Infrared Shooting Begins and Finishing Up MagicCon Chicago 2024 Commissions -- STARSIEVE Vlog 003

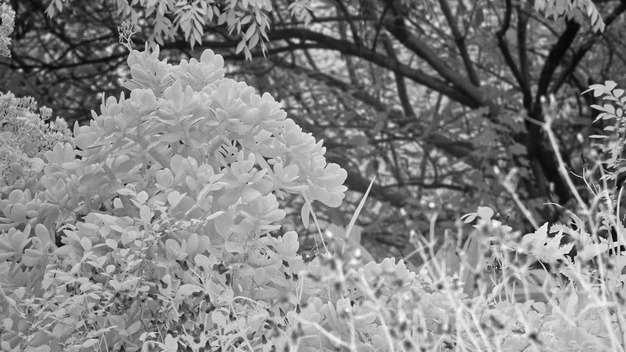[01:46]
Now that I'm kind of figuring out which of these lenses has the least problematic, like hot spotting and stuff.
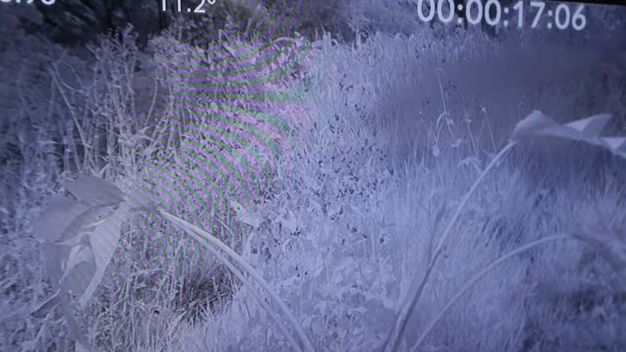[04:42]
You may notice that in visual spectrum, that's just green foliage with little green pods